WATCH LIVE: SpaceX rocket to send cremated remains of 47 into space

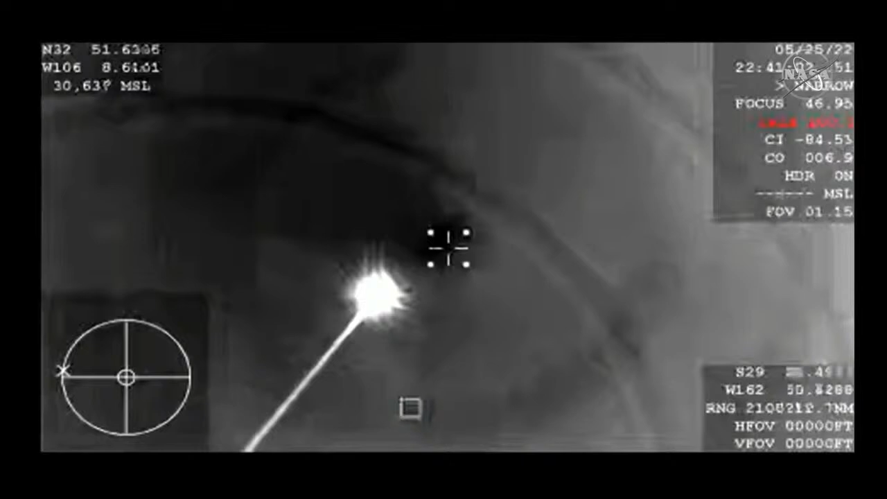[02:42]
That'll start here in just the next few minutes. Still about 3 minutes away before the first parachutes begin to deploy. And of course, before that, we'll see the forward heat shield come off. But everything going well, teams here on the ground seeing good data. And hopefully we'll get a better and better view as it gets closer.
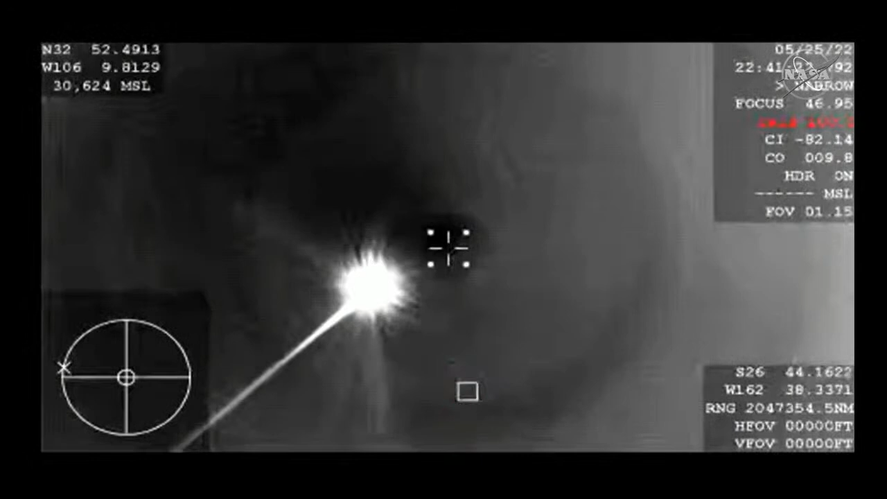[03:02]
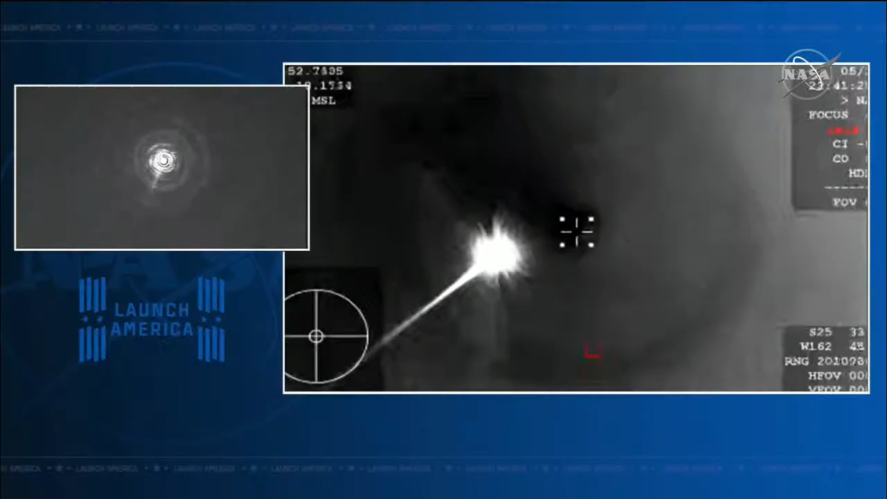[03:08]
And that shot there on the left side of your screen now from the ground tracker. So we have two views now of Starliner as
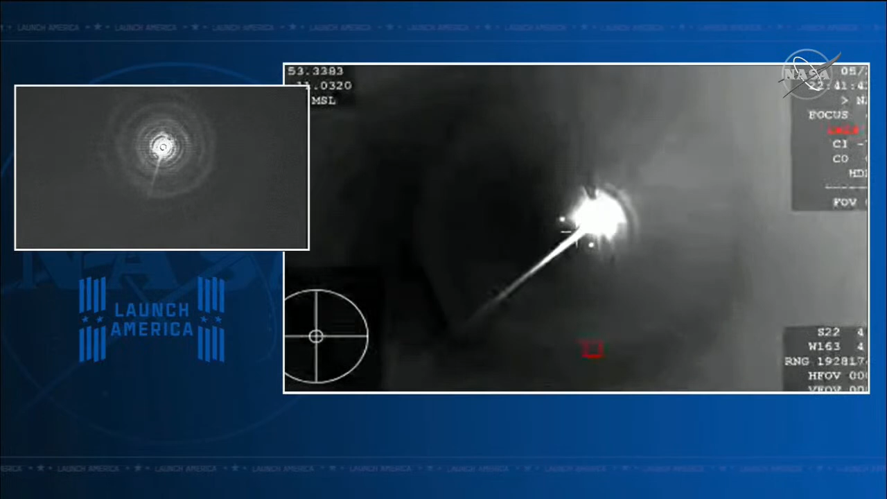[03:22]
it makes its final approach to its landing zone there in White Sands, New Mexico. And the team here in Mission Control reporting that they've heard from the landing and recovery teams that they're also seeing Starliner. They'll have, of course, the front row seats, but we'll try and piggyback on that with these views that we're getting. We are just under 7 minutes away from landing.
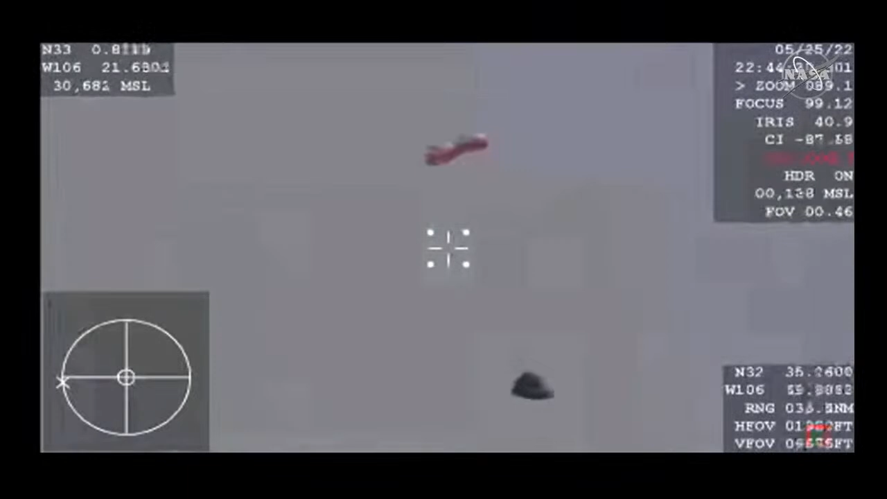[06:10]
They're going to reef to a wider opening and slow Starliner down enough for the main chutes to deploy in less than a minute.
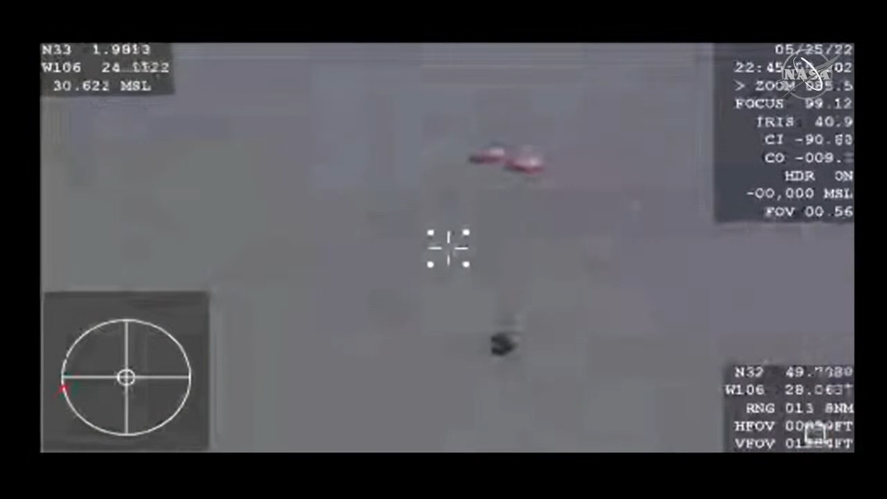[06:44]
Main parachute deploy just about 30 seconds away.
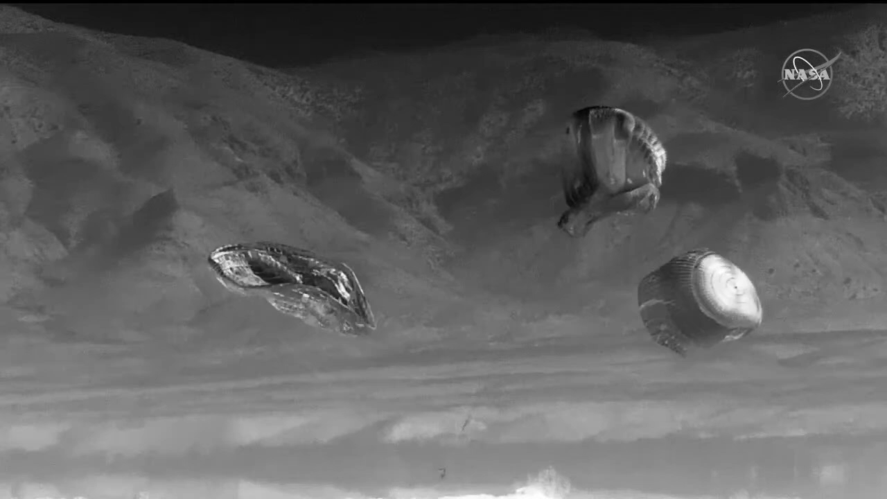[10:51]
And that touchdown coming at 5:49 p.m. Central Time, almost exactly 6 days into the mission. Just a beautiful touchdown in White Sands this evening.
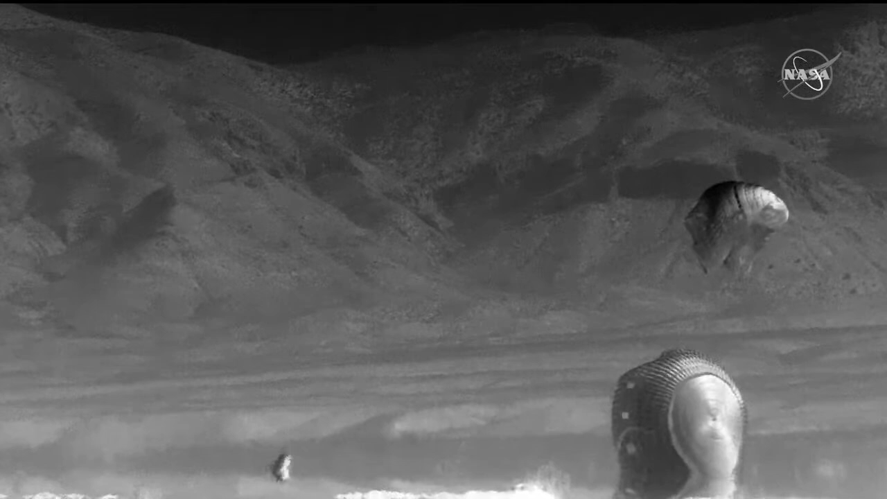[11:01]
Our landing recovery teams will now wait for clearance before making their way to the vehicle.
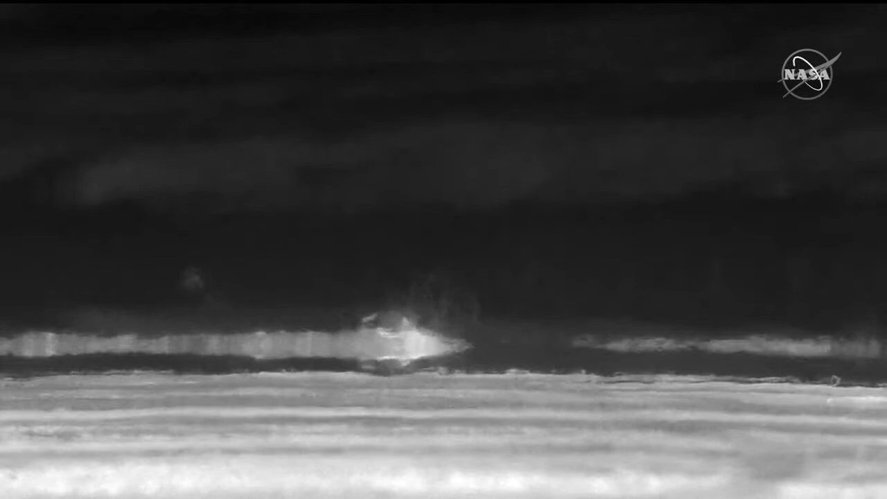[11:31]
And we are going to go live to our team now that is out there right at the landing zone, getting close. And we have NASA's Dan Hewitt and Boeing's Rosa Bonuelos. Guys, how does it look from the ground? Thanks, Lauren. It's hard to describe the feeling that the team here is going through.
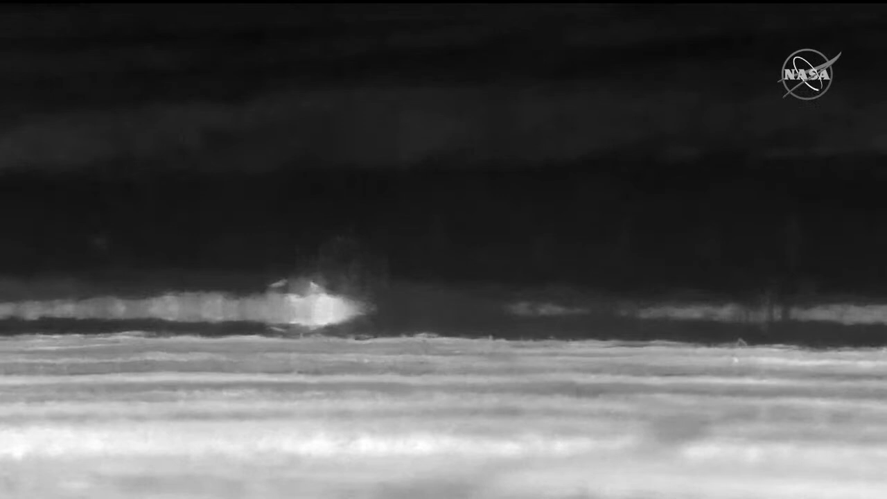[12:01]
Again, we just saw those beautiful red, white, and blue parachutes deploy. We're able to visually see the forward heat shield, the base heat shield also jettison and open those airbags,
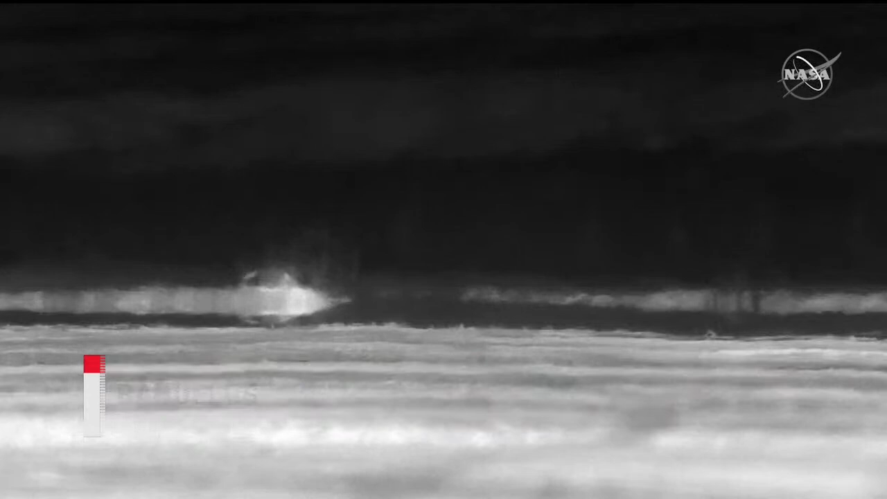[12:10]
and obviously they filled with nitrogen. So we're on the move. We're in the blue team vehicle. Again, we're driving in parallel to the historical runway here for the Columbia shuttle landing.
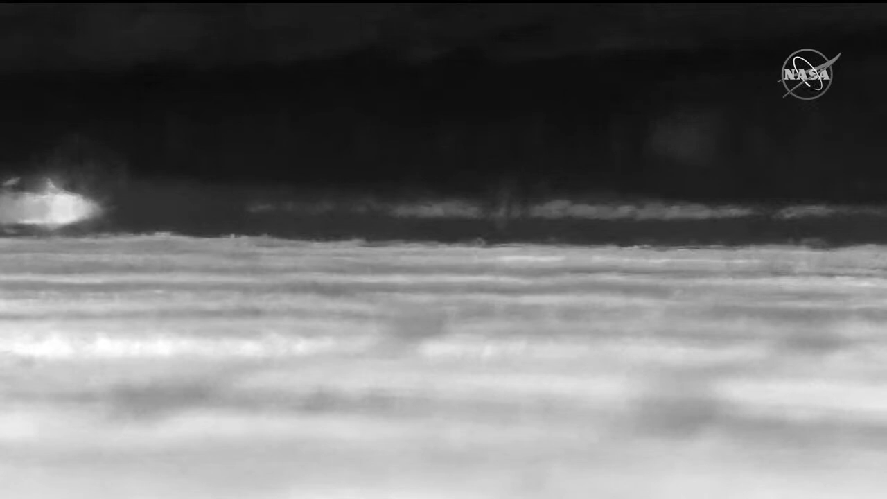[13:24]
And then we have the hatch opening, and then any of the cargo removal.
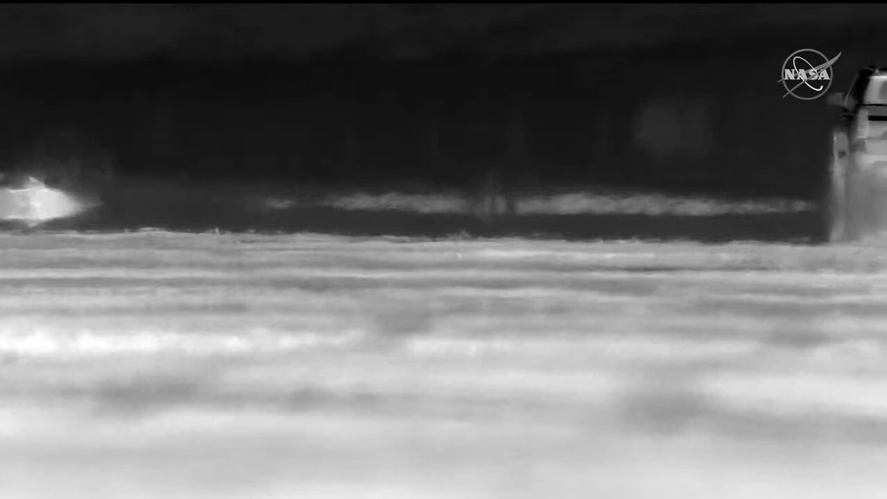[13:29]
Again, we're driving pretty slowly. We're heading to the crew module at an upwind direction,
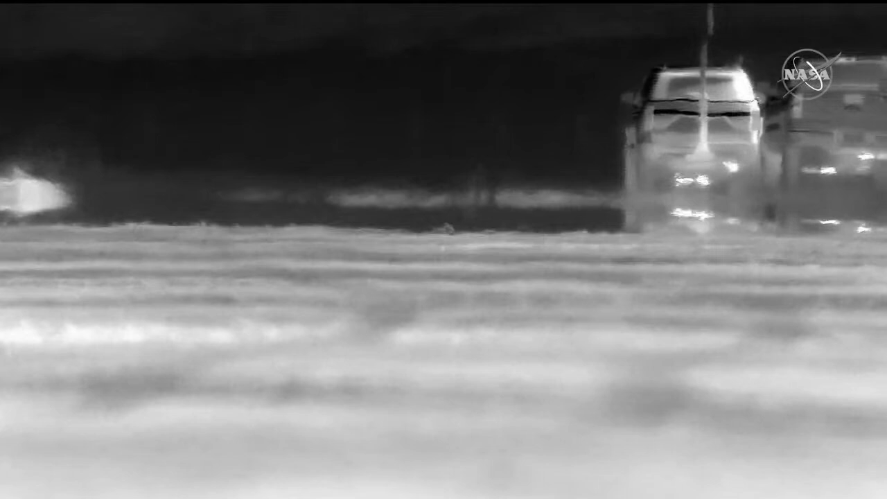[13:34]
and this is to keep the team safe and away from any potential hazards as we approach.